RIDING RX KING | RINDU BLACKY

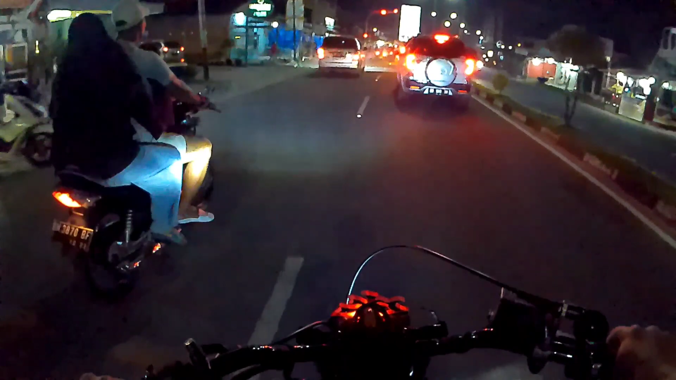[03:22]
Kita mau ini aja dah, lurus coba lurus.
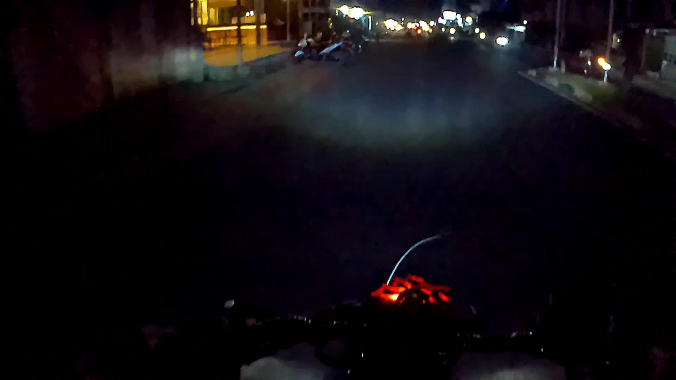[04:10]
Ini lampunya udah nggak terang lagi, lampu motor nih, karena baterainya udah hampir habis kali ya, baterainya nggak kuat lagi akinya, minta ganti baru kayaknya.
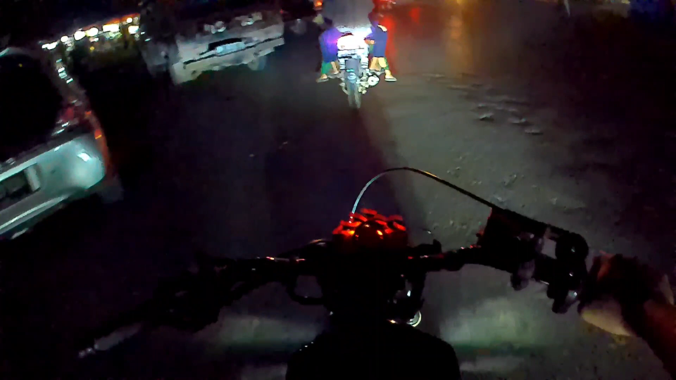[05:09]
Kalau teman-teman masuk situ tuh banyak orang jualan. Kayak pasar malam udah.
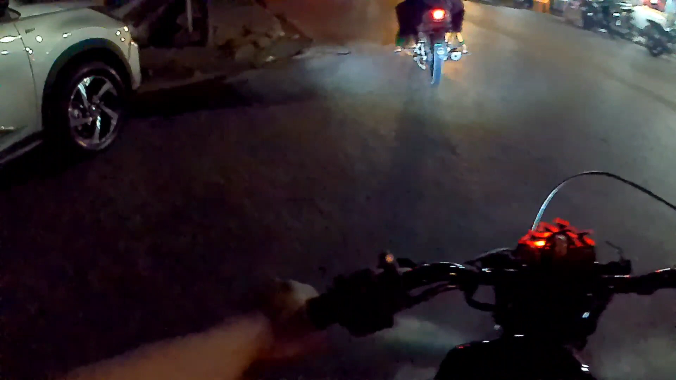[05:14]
Padahal sama aja tuh, yang di pasar sama yang di sini orangnya sama yang jualan.